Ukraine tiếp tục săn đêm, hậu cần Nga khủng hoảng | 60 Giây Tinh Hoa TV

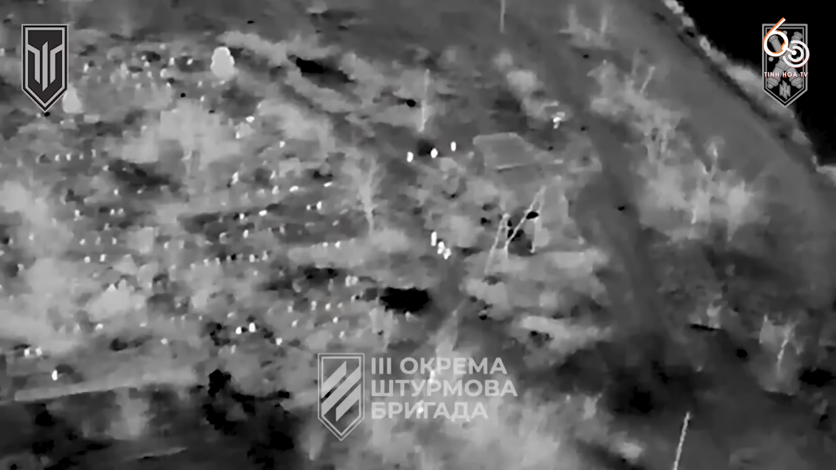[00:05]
ăn ý giữa đơn vị UAV và đơn vị pháo binh thuộc lữ đoàn xung kích Azov, thanh lý quân song lược Nga vào ban đêm.
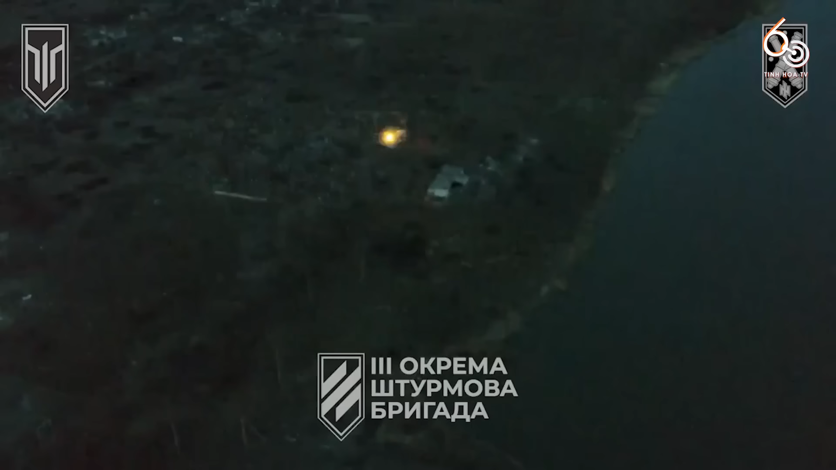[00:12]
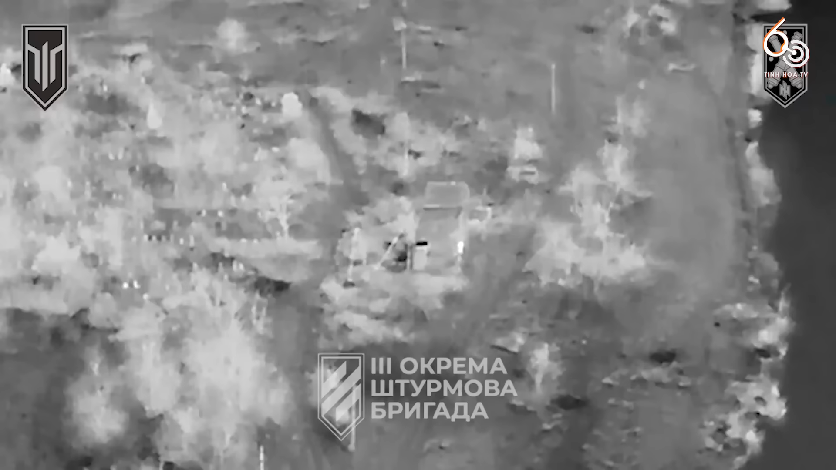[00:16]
Các nhóm bộ binh Nga đang cố gắng vượt qua vị trí của Ukraine và tấn công từ phía sau,
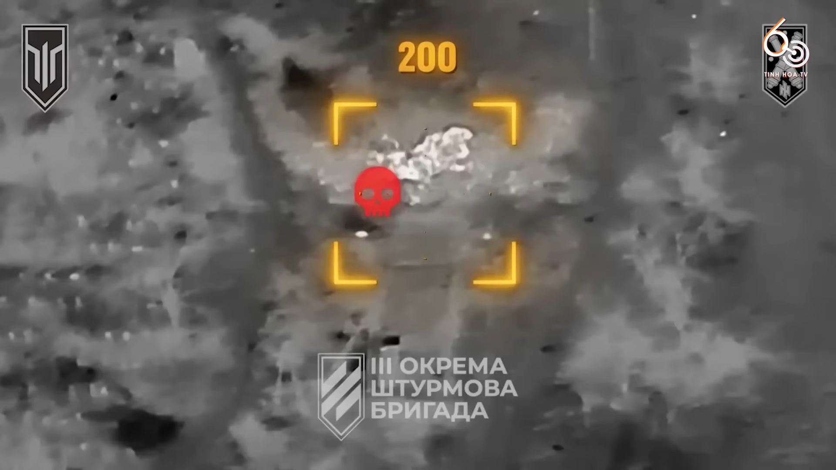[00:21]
nhưng họ không biết rằng họ đang bị máy bay không người lái vào pháo binh của lữ đoàn Azov theo dõi. Pháo binh và UAV đã dán đòn chính xác vào những vị trí tập trung nhân lực của địch.
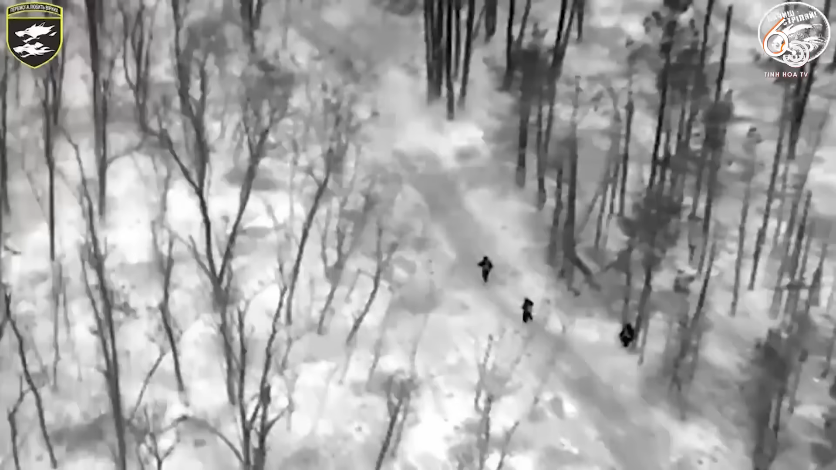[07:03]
Video quay lại những pha tấn công quân Nga ở rừng Kyna của John FPV thuộc đơn vị thủy quân lục chiến thứ 53.
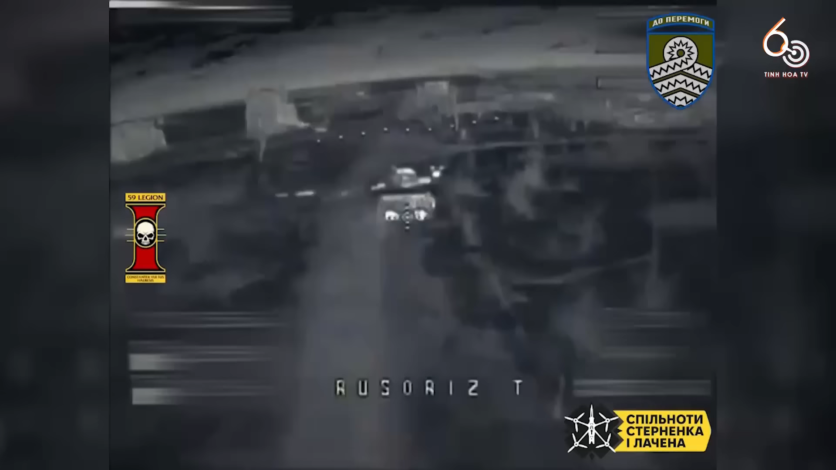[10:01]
Những chiếc tròn FPV của lực lượng vũ trang Ukraine cắt đứt hậu cần của quân địch vào ban đêm.